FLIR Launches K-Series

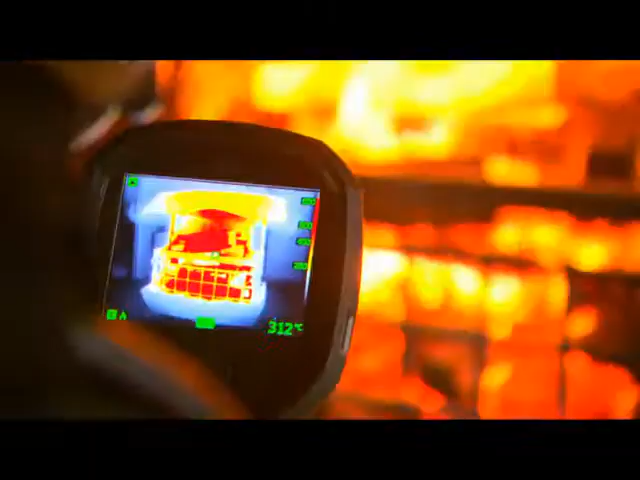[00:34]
On screen: spot 312°C
The FLIR K-Series are extremely affordable thermal imaging cameras,
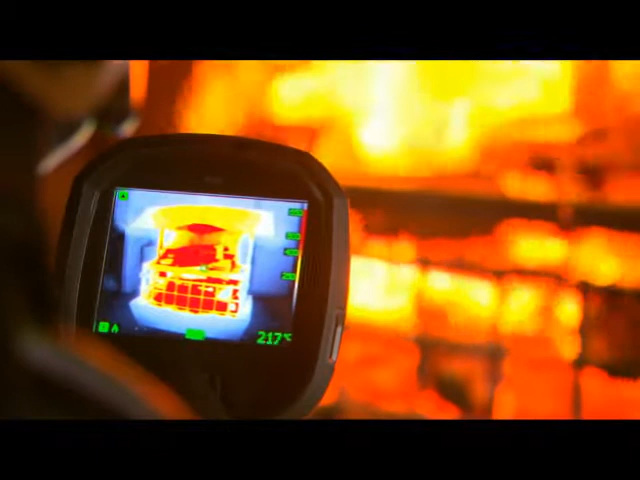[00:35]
On screen: spot 217°C
especially designed for the demanding firefighting market. They're designed to meet tough operating conditions.
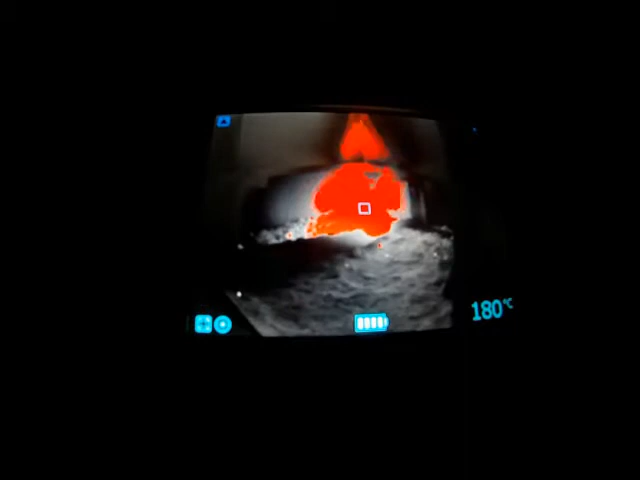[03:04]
On screen: spot 180°C
Being able to measure temperatures the FLIR K-Series will also
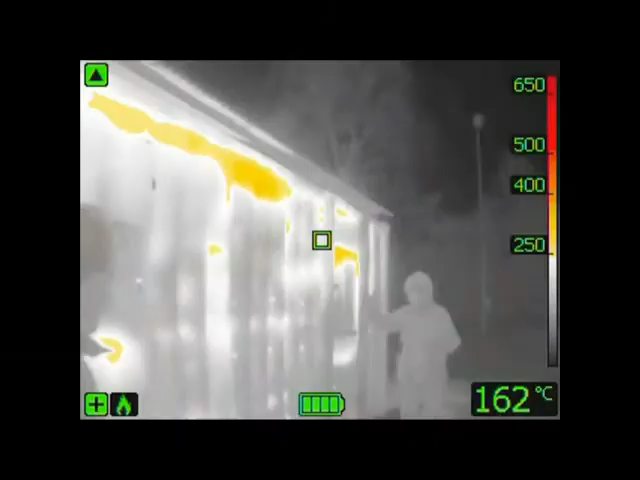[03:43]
On screen: spot 162°C
K-Series can give firefighters an indication if there is a danger for backdrafts.
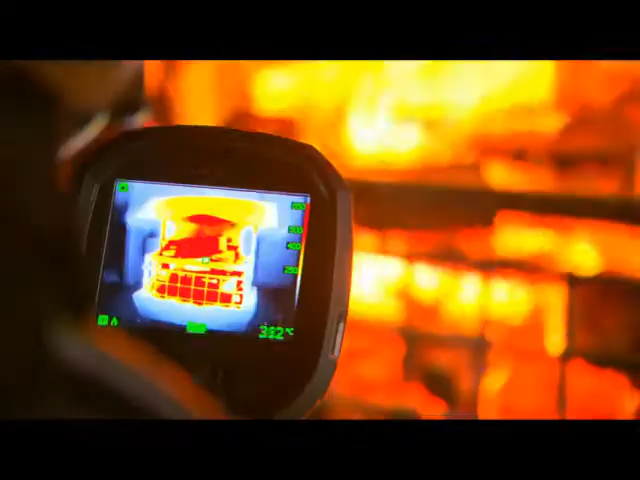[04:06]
An intuitive and simple user interface allows the firefighter to focus on his job.
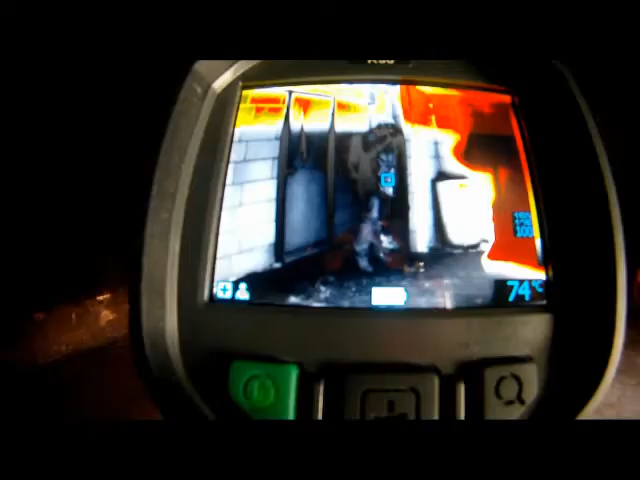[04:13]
The K-Series can be controlled by just three buttons on top of the unit.
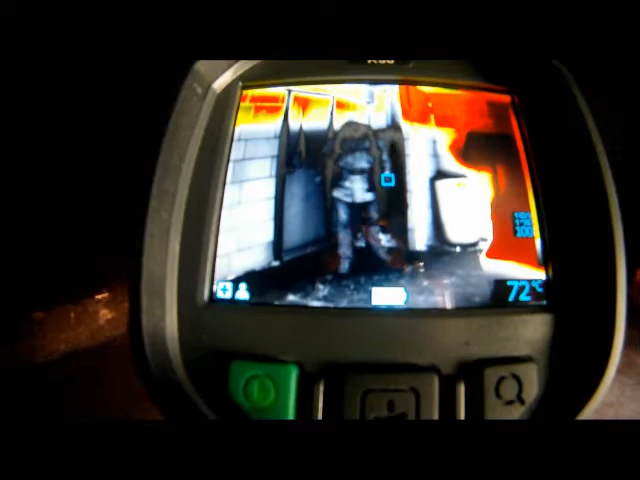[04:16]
Ideal for a gloved firefighter's hand.
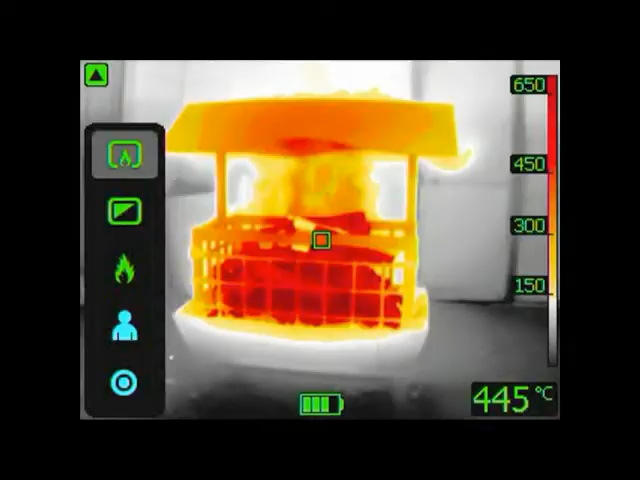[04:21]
On screen: spot 445°C
A two times zoom button allows you to have a closer look at the situation.